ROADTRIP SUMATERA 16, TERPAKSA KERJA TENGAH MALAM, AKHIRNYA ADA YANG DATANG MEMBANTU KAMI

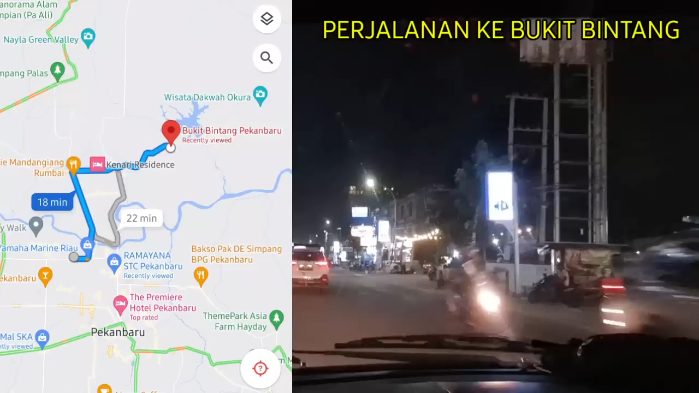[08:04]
Apalah. Nanti lewatkan jembatan yang itu, Mas. Oke, ini kita lewat jembatan satu. Yang pulangnya jembatan ujung. Nah, ya, yang kayaknya yang bagus kelihatan dari atas hotel.
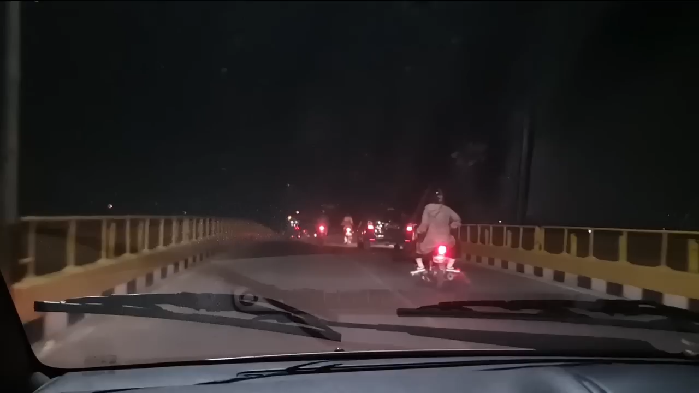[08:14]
Nih, sekarang ini kami lewat jembatan Siak. Berapa sini, Mas? Siak 2. Siak itu artinya Sungai Siak, guys. Jadi nama jembatannya Siak 2. Kalau di Samarinda itu jembatan Mahakam karena sungainya Sungai Mahakam.
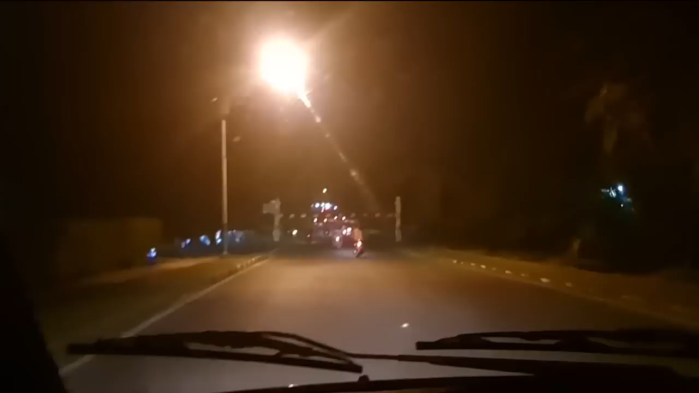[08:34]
Di sini jembatan Siak karena sungainya Sungai Siak. Untung Pinky nggak lewat sini, lewat Google Map guys. Itu ada portalnya itu, ya kan? Ternyata tutup guys, Bukit Bintangnya. Ini tadi nggak ketemu gitu.
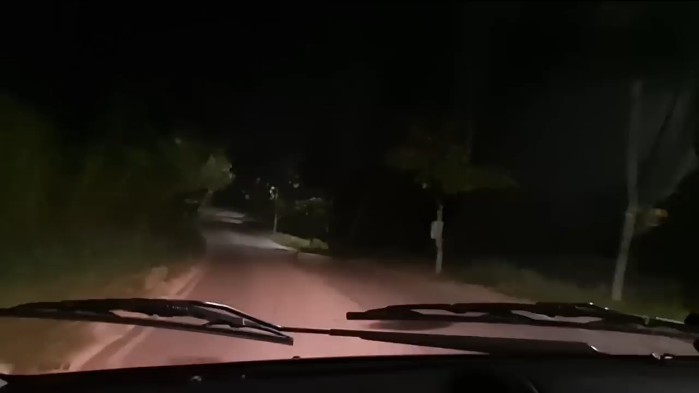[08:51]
Dilihat sama Mas Manda di Google Map itu tutup. Mungkin karena sepi kali guys. Malam tutup, mungkin kalau malam minggu buka kali ya. Oh, ini Siak 4, banyak yang berhenti nih, kita berhenti sebentar.
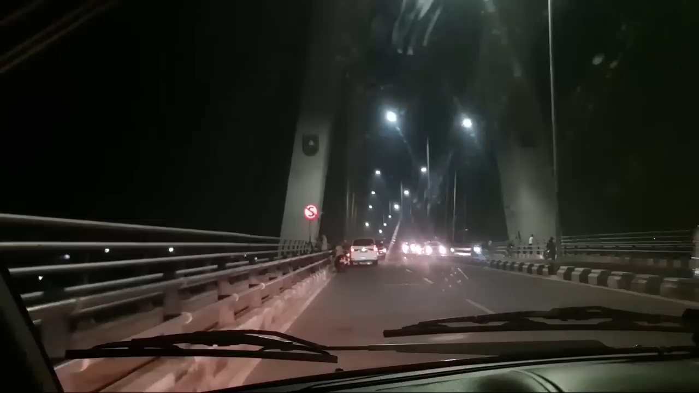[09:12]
Oh, tak foto sama Mama.
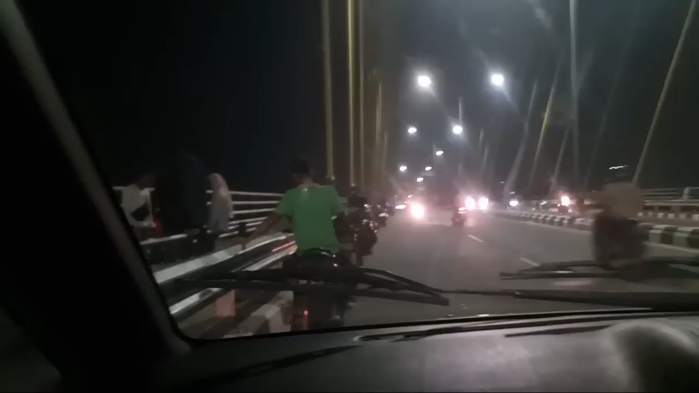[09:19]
Nih kami berhenti di jembatan Siak ya guys. Nih ternyata banyak yang berhenti, jadi kami ikut berhenti. Nih, kita lihat ya.